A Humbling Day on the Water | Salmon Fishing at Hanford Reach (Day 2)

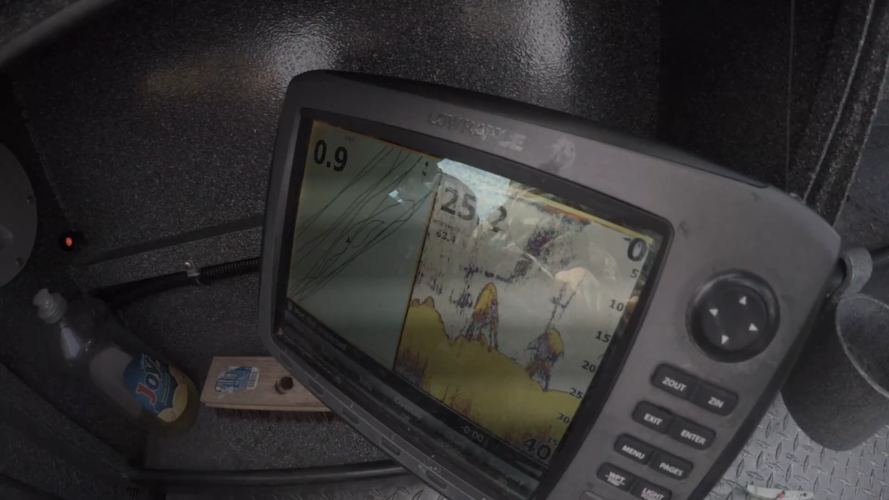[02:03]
So that's what I was snagged on It goes from 25 feet up to about 10